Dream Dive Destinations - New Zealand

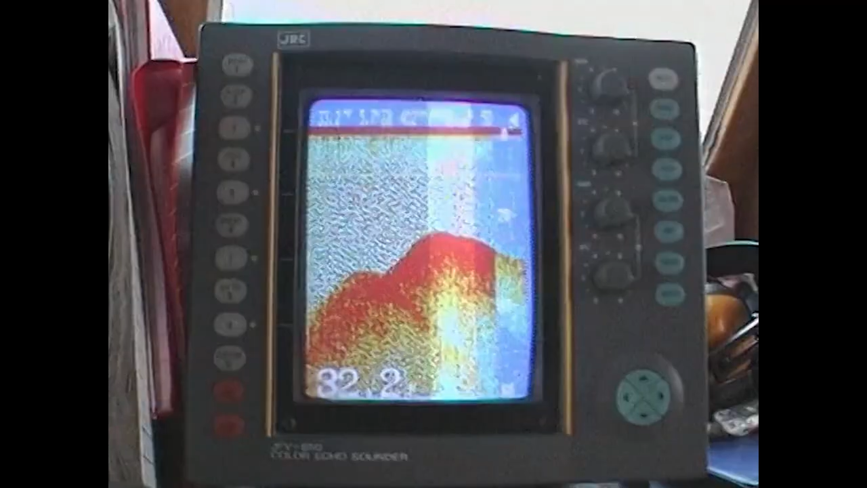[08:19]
But finding the right place to dive needs special navigational aids Captain Cook would never have dreamed of.